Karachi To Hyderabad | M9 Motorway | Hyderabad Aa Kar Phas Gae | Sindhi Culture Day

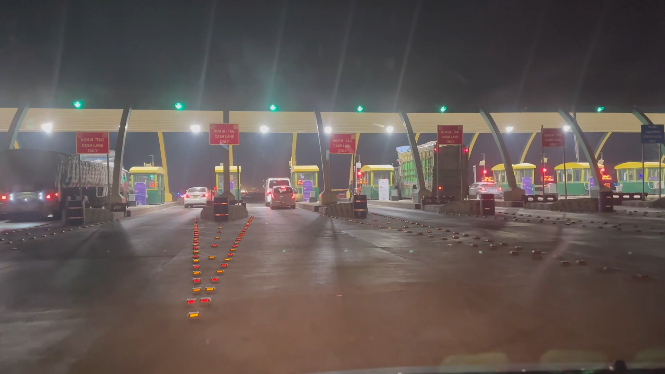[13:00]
और हमारा तो अल मंजर जाने का प्रोग्राम तो नहीं लगता मुझे,
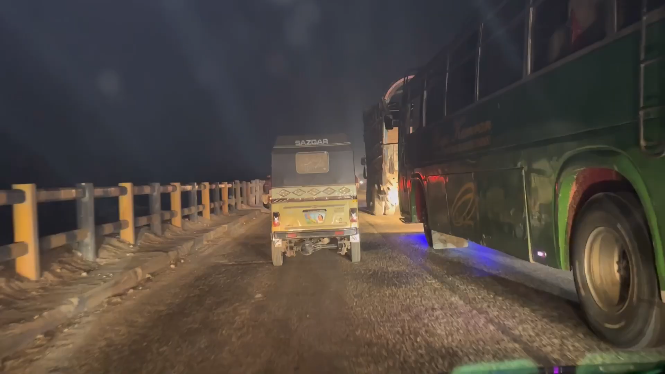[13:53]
तो भाई हैदराबाद हम पहुंच चुके हैं
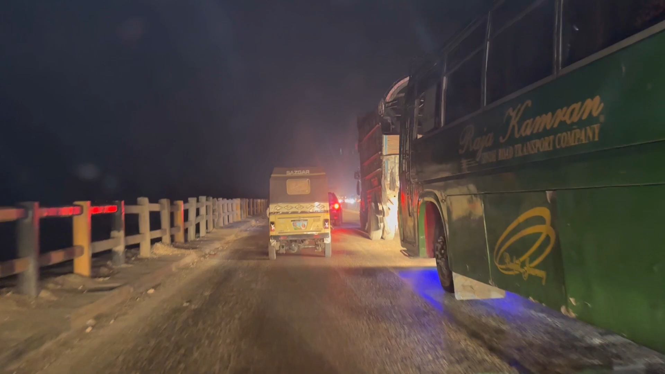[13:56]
और अभी इस वक्त गए हम इंडस रिवर के ऊपर,
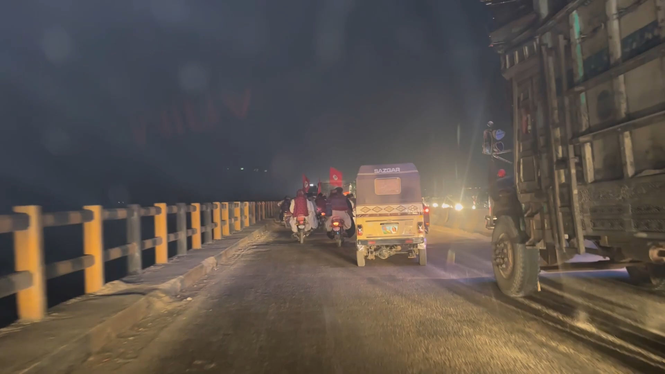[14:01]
जो है आगे देखे जय सिंह वालों का वो जा रहे हैं, जुलूस जा रहे
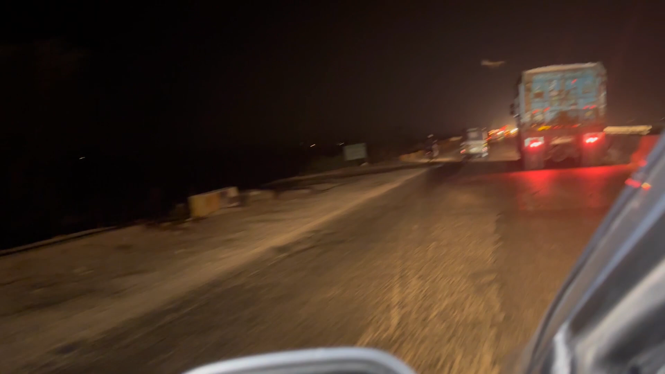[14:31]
खुशी से झूमते गाते हुए आगे और भी नजर आते रहेंगे हमें। किसी को इस पुल पे बहुत डर लगता था, अब तो इस पुल की मरम्मत हो चुकी है, ये गिर जाएगा,
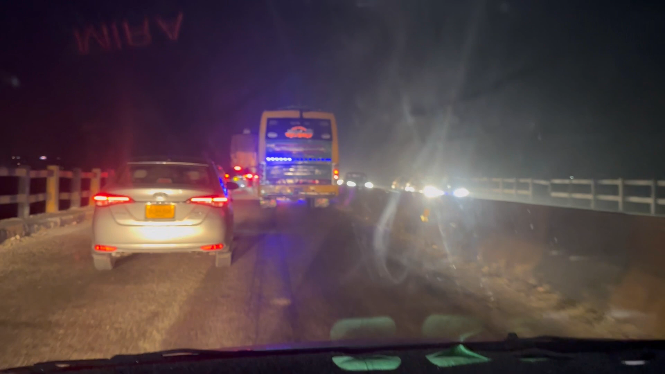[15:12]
काम करा है, मरम्मत करी है, वे जॉइंट पक्के करे, वरना तो जॉइंट सारे खुल गए।
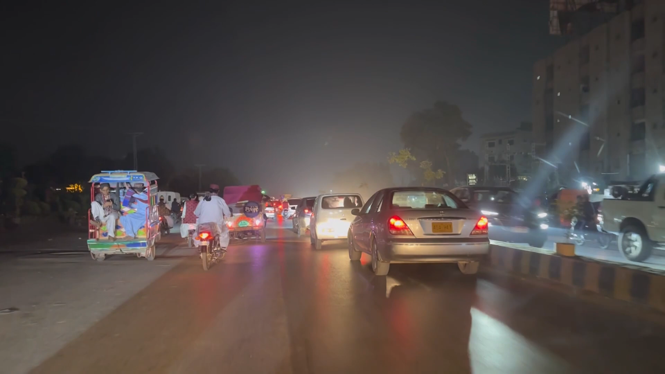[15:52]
तो जी ये हैदराबाद सिटी है और यहाँ कल्चरल डे की वजह से सब ने जो है अजरक और टोपी वाले कपड़े पहने हुए,
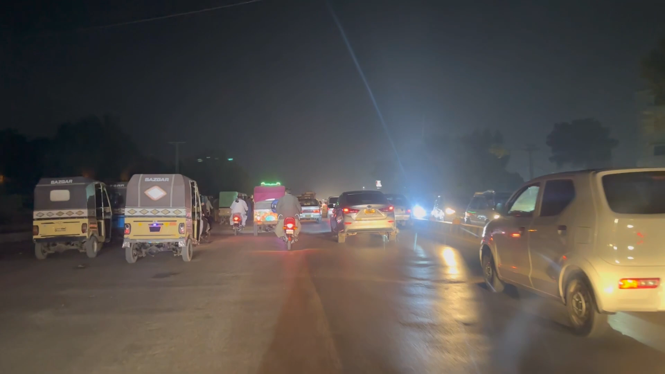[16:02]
सबका ड्रेस अब एक जैसा ही लग रहा है।
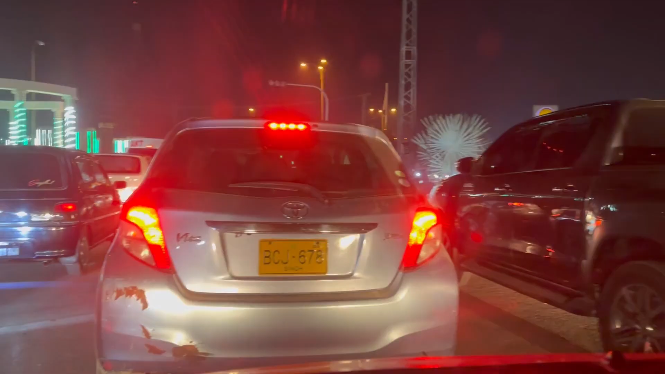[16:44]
तो जी गाड़ियों पे भी शोले बोलेंगे ना, अजरक, हाँ, अजरक लगाई हुई है, अजरक गाड़ी को भी अजरक बनाते और जो है बिल्कुल 14 अगस्त की तरह मनाते।
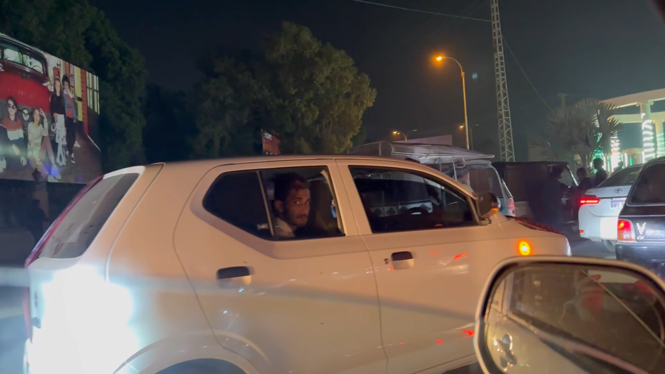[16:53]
हाँ, अच्छा। जैसे हम 14 अगस्त मनाते इस तरह ये भी पुरजोश में मनाते हैं।
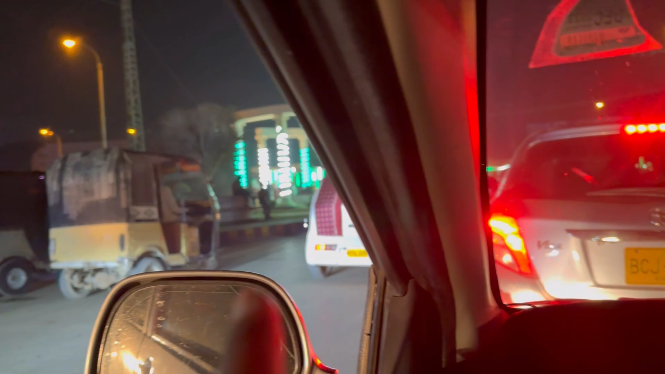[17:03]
इन लोगों ने लगाई है, आगे भी लगाई है अजरक की चादर और पीछे भी लगाई, ये इन्होंने भी लगाई है। हाँ, इन्होंने भी लगाई है।
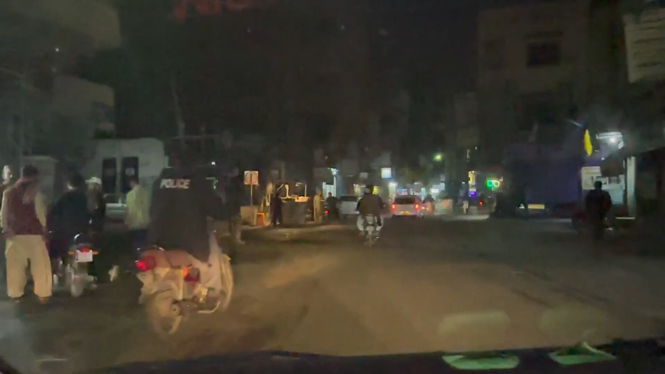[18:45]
अब आ गए अपन हैदराबाद के अंदर। अब ये छोटी छोटी गलियां और छोटे छोटे रोड होंगे, यहाँ पे जो है ट्रैफिक नहीं मिले तो अच्छा है।